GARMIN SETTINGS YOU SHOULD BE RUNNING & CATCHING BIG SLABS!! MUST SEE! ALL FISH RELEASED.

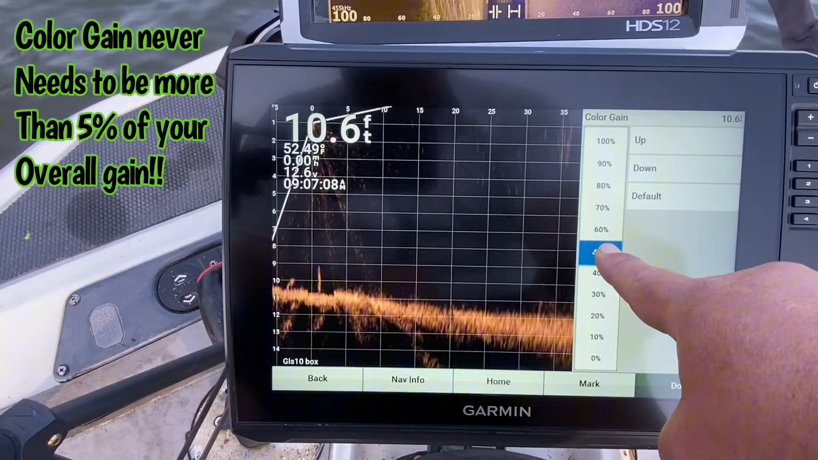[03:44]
On screen: depth 10.6 ft
like copper it's easy on my eyes i like copper that's just you can go to black emerald you can do the amber you can do whatever color you like okay i'm going to take my color gain i want you to watch that bottom everybody says turn that color gain up as loud as you can get it okay guys we're going to do that real quick what's that color gain doing right now i'll take that we're going to take this down like that what
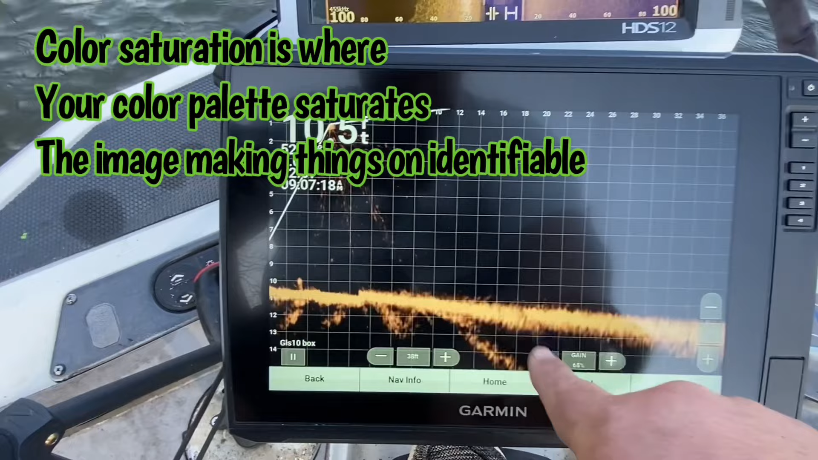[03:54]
color gain doing what did that color gain do it saturated the bottom you
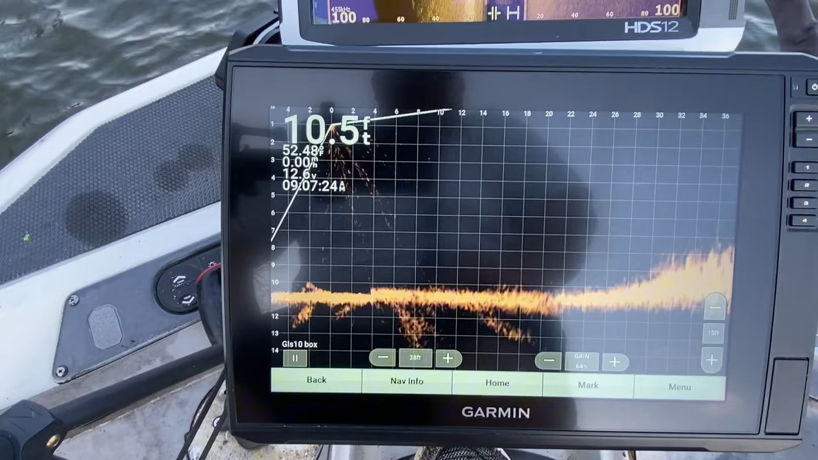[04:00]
On screen: depth 10.5 ft
can't see crap on the bottom with that color gain turned up like that i don't i don't care what anybody says you're not seeing anything on the bottom with that color gain turned up that's color saturation is what that's called you cannot see anything on the bottom sitting down in a rock with color gain turned up that much take that color gain never needs to be more than five percent of your overall gain look at there now we can see detail look at there guys right there just like that
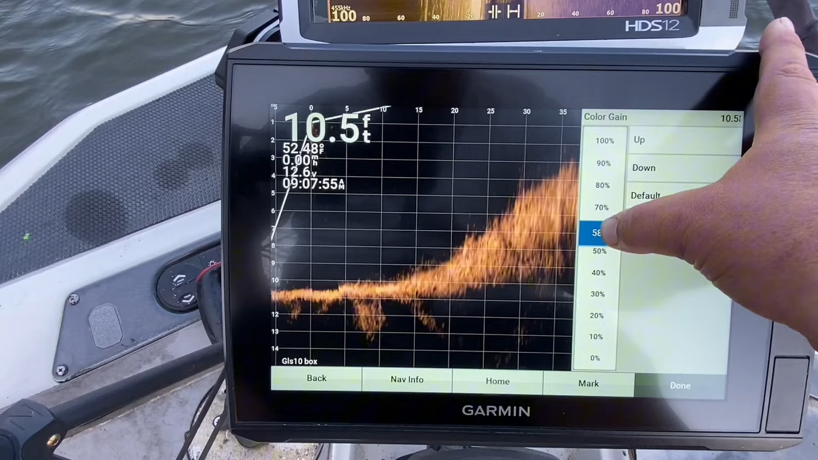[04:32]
On screen: depth 10.5 ft, speed 0.00 mph
i i usually turn my my color gain around 65 percent okay color limit i never my color limit i leave it on zero um i never use color
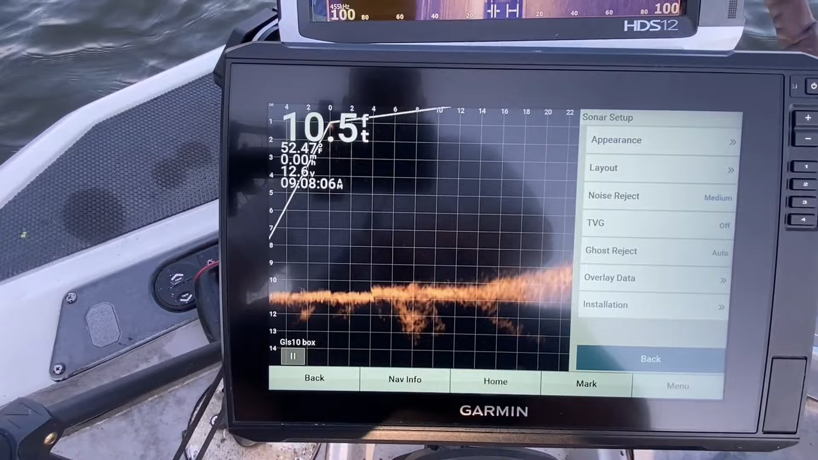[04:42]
On screen: depth 10.5 ft
limit um okay so my noise rejection i put my noise rejection on high for those that say that to you can use you can run it on
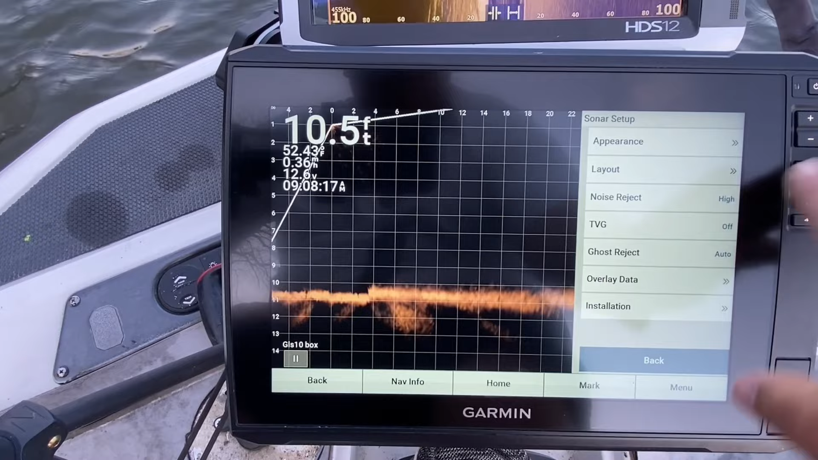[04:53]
On screen: depth 10.5 ft
medium you can run it on low you can do whatever you want it's your graph i run mine on high i have zero lag if you have a lag you have a problem simple tvg
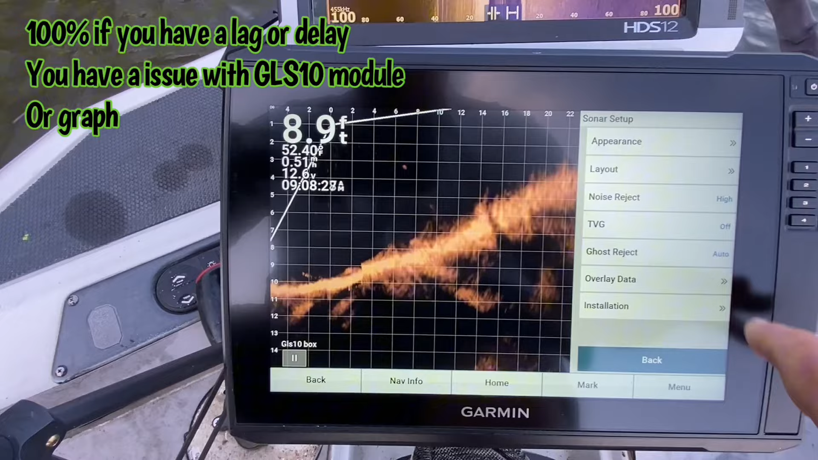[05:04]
On screen: depth 8.9 ft
i run my tvg on in deep water time variable gain is for
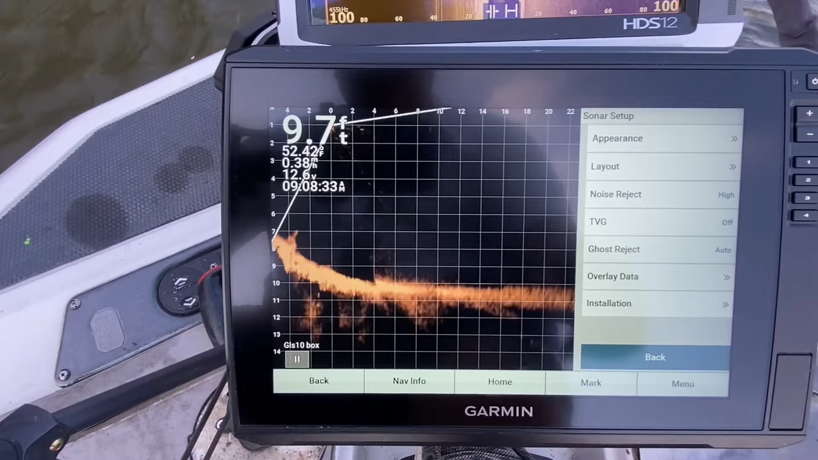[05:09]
On screen: depth 9.7 ft, speed 0.38 mph
deep water for shallow water don't run it because it it will you won't be able to see your bait it filters out a lot of particulates in the water and i mean look at that image you can already see a lot better
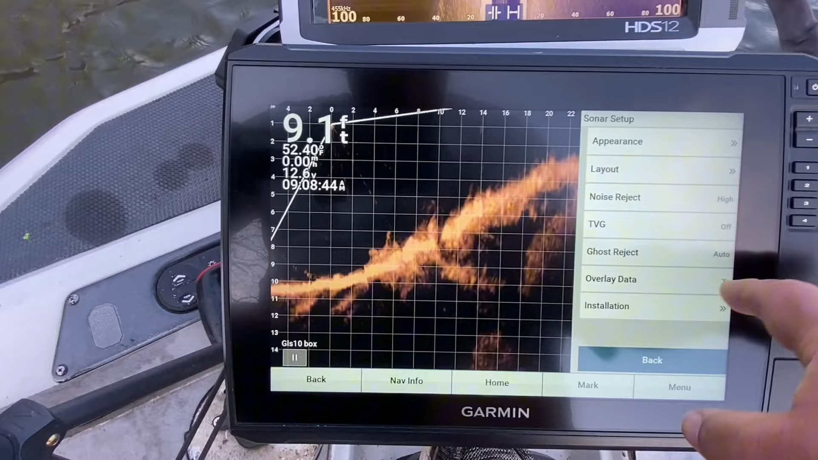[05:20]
On screen: depth 9.1 ft, water 52.40°F, speed 0.00 mph
my ghost rejection i run that on medium then i'm going to go to my layout i'm going to turn my grid overlay off and
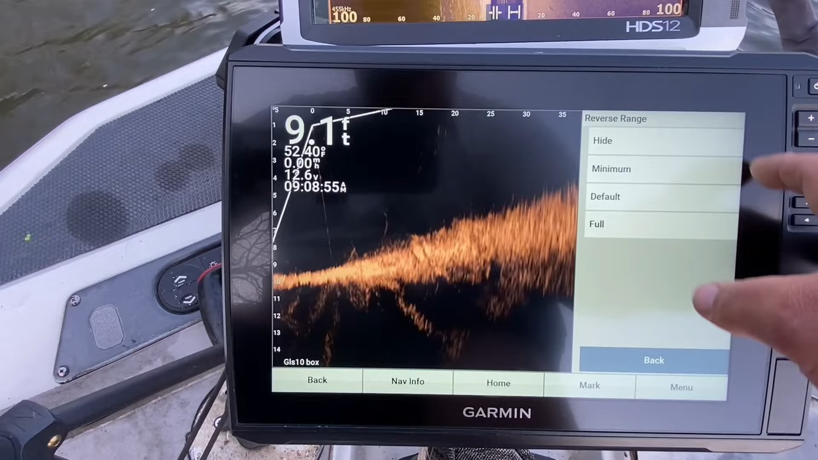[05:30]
On screen: depth 9.1 ft, water 52.40°F
i'm going to turn my reverse range on medium because i'm not fishing behind the boat then what i'm going to do is i'm going to go all the way back out i'm going to turn my gain up just about 65 66
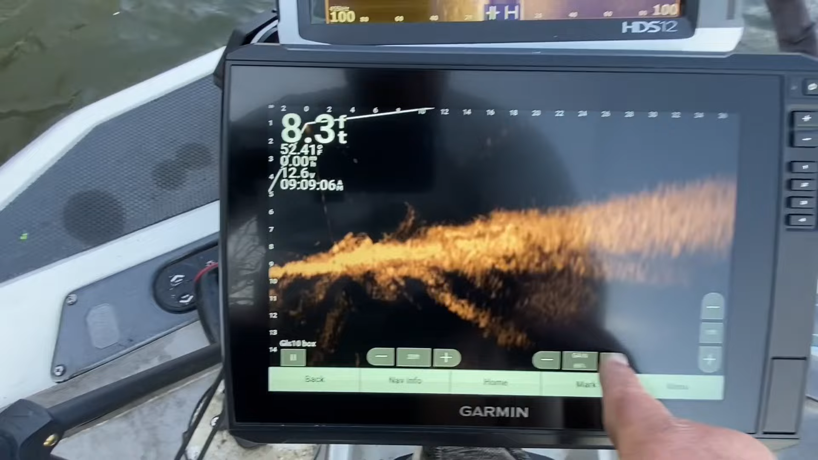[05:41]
On screen: depth 8.3 ft
and then i'm going to put my i when i'm fishing for fish i never i never come in 35
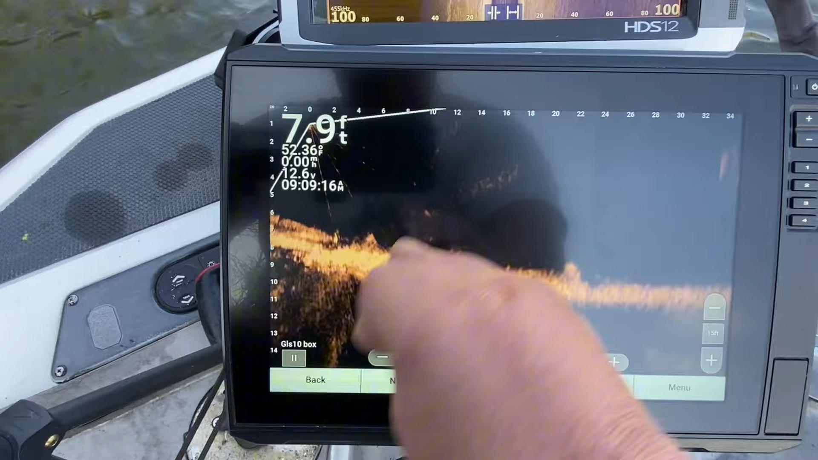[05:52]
On screen: depth 7.9 ft, water 52.36°F
35 foot i never do that when i'm searching
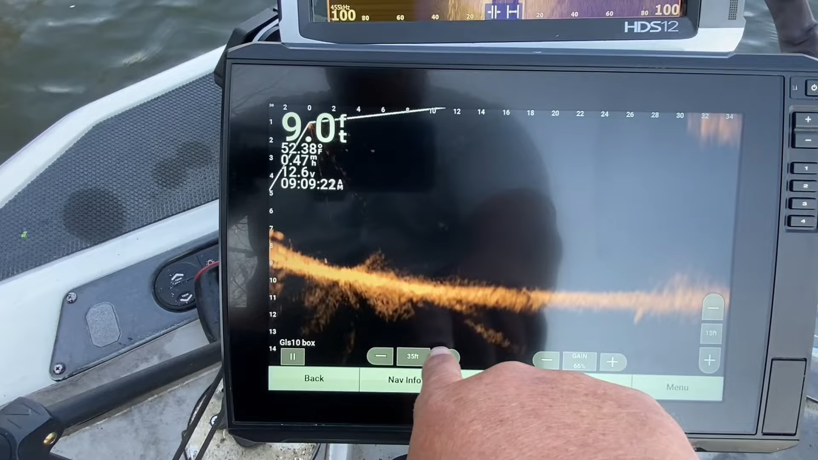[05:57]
On screen: depth 9.0 ft
for fish i usually put it out about 65 to 70 foot there's a dock right in front of me you
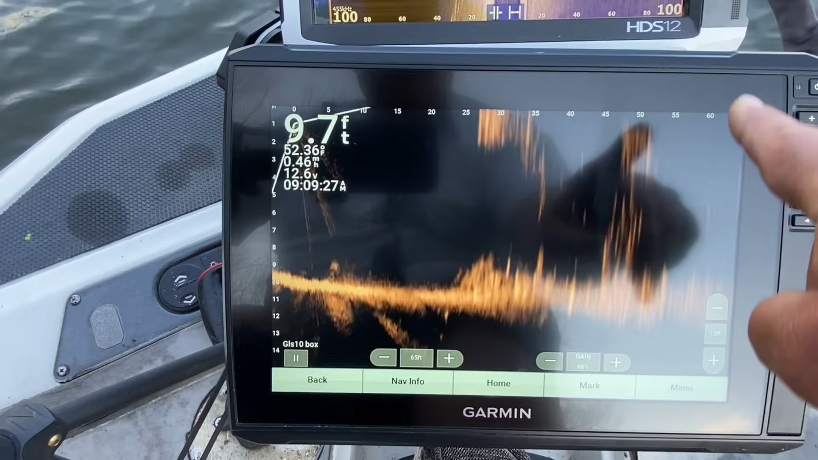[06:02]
On screen: depth 9.7 ft
can see it really good but that image right there is is is an amazing image so let's go out here and look at some logs all right guys here we are let's look at these trees real
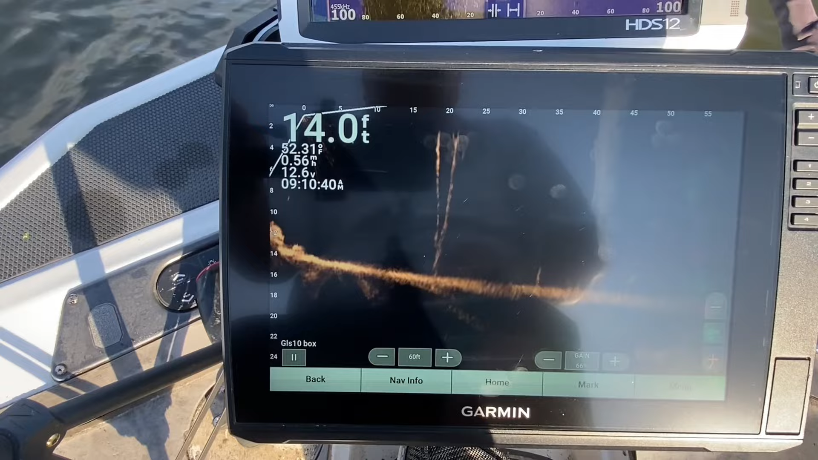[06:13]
On screen: depth 14.0 ft
quick i mean you can see pretty good see that fish that come off that
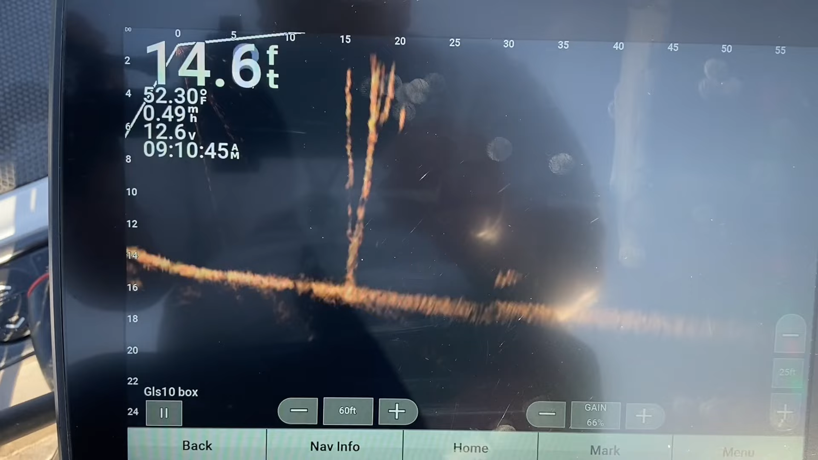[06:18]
On screen: depth 14.6 ft, water 52.30°F
tree right there see that pretty good that's with my settings
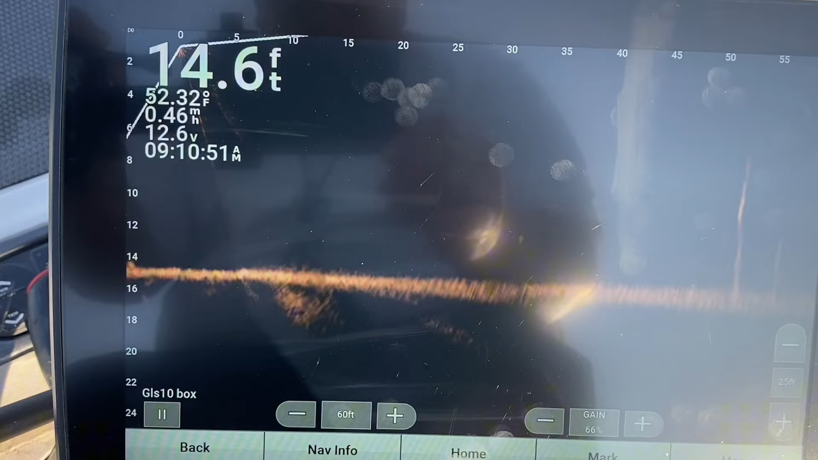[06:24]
On screen: depth 14.6 ft
let's look at that bank real quick let's turn back look at that bottom on that that detail on that